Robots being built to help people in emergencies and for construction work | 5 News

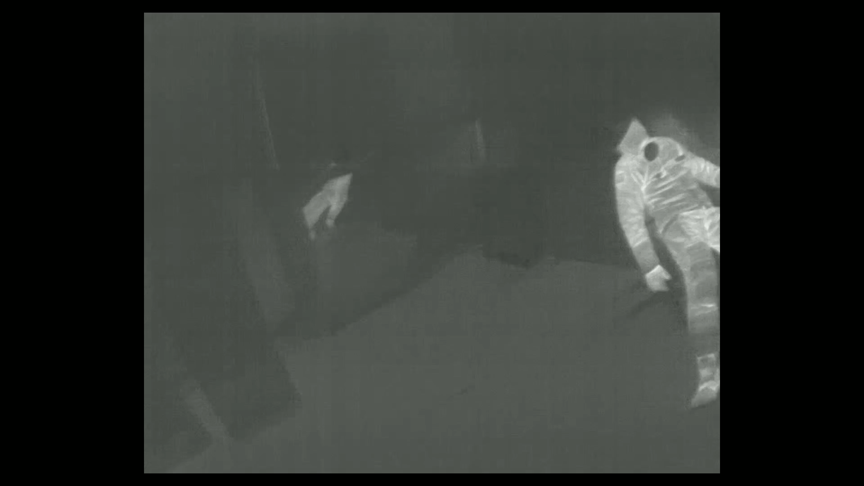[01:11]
They provide an infrared feed to the team outside so they can guide them through the smoke.
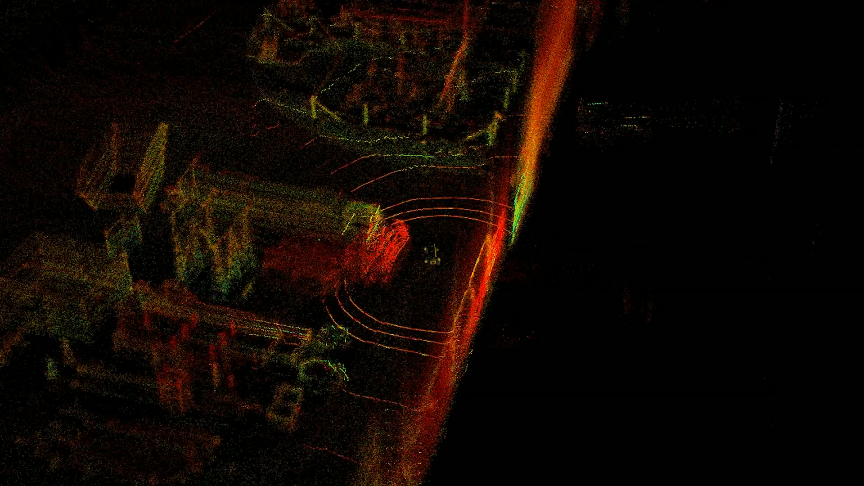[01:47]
So what this helps with is providing a model for the company that is in charge of building the building.